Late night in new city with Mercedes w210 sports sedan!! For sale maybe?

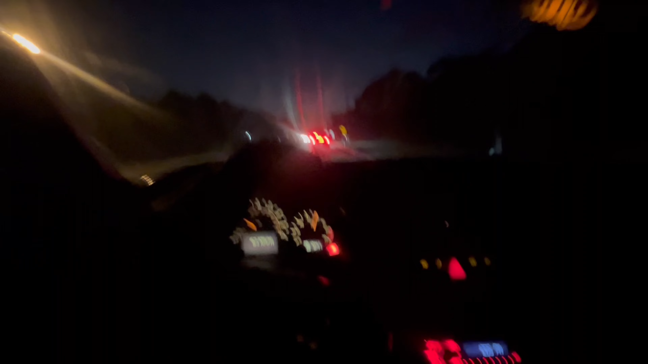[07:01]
I end up getting about $30 in gas. I should have kept filling it up. But, like I said, I rarely drive the cars and it's just to be around town and stuff. But if I have to go around town, I fill it up tomorrow and stuff. I don't like being at gas station. It's too, too long. But, yeah. Overall, man, it's a beautiful night. Like driving this car. So fun. Except for these little lights right here.
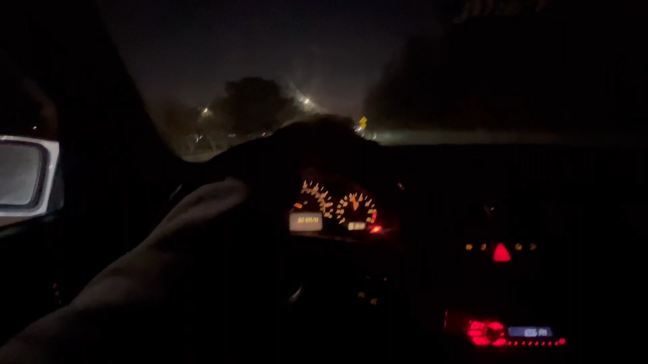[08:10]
But, just these little ABS lights, you know. And then, my Kia stuck in the ignition and all. People is like, I can use a booster or some shit like that. But, I don't know. Oh, yeah, in manual mode, finna go through the tunnel of this bad boy right here.
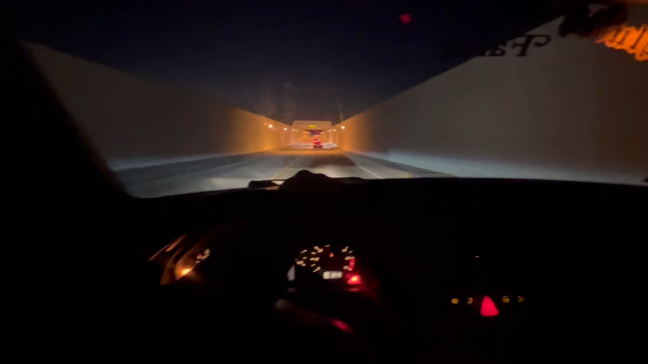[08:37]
Going through the tunnel with the Mercedes.